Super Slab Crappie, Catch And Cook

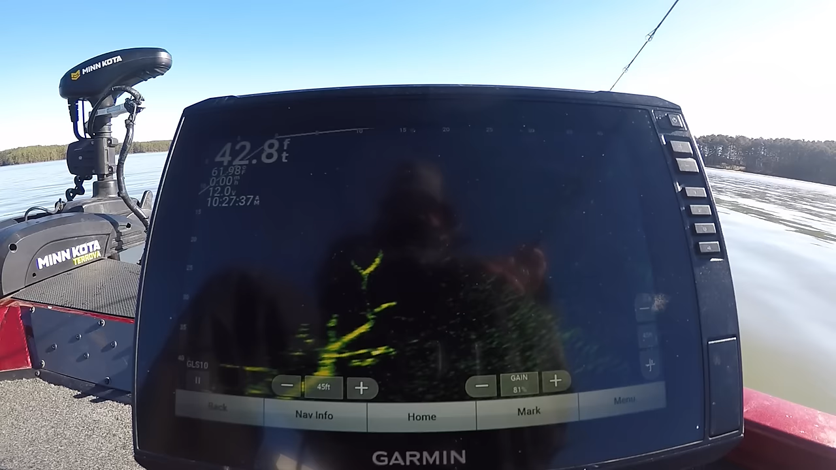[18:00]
On screen: depth 42.8 ft
Put it right on them. You got to put it on his head now. Okay, that's getting close to it right there. Damn thing's freezing in my eye.
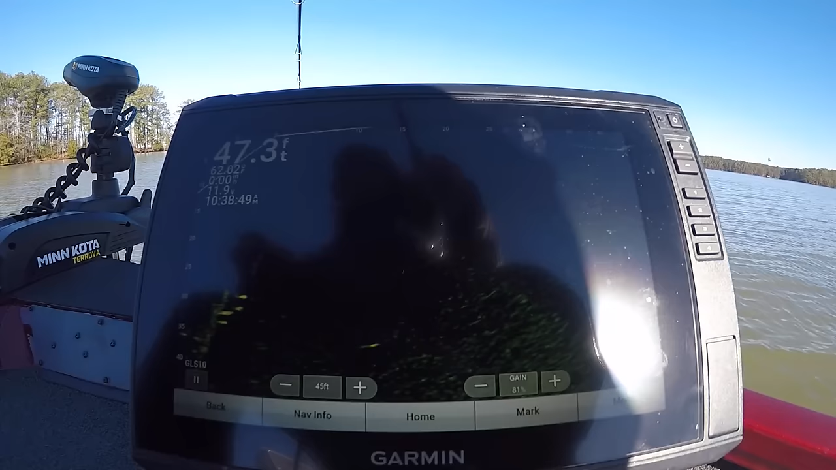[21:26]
On screen: depth 47.3 ft
This spot lock on this Trova will hold it right on them. My other one wasn't quite as efficient, but it was good, but it's not quite as efficient as this one because I added it to it. There he goes. Don't let him take it.
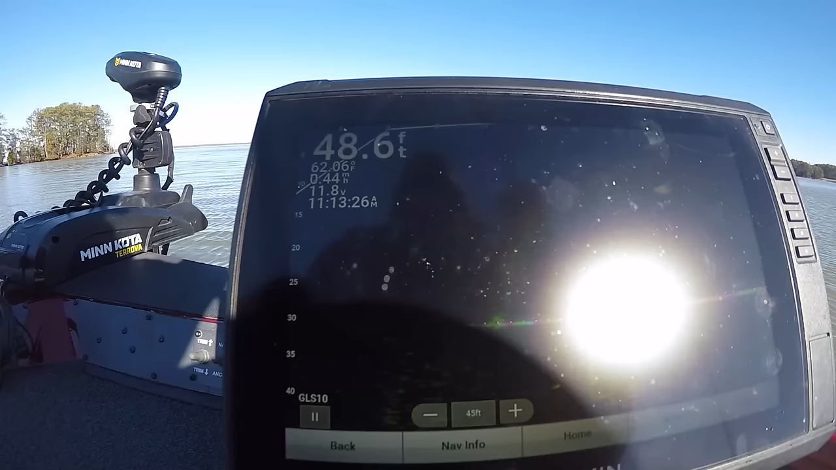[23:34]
On screen: depth 48.6 ft, water 62.06°F
Might get one of them. Pulling right on them. There he goes. Got him.
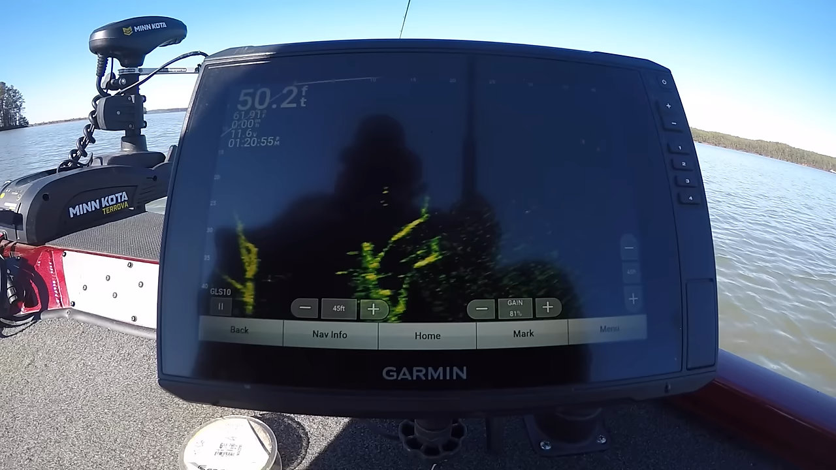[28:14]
On screen: depth 50.2 ft
You see it going down right there. I don't see the fish on it now though. We're gonna stop it right in the crevice. That tree may want to come over there or come out and get it.
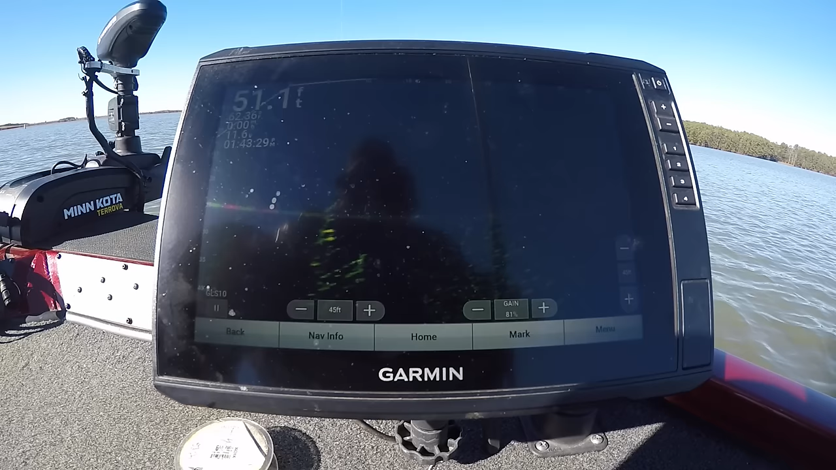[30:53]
See if he bites it. And looking at it. He's on it. We got him.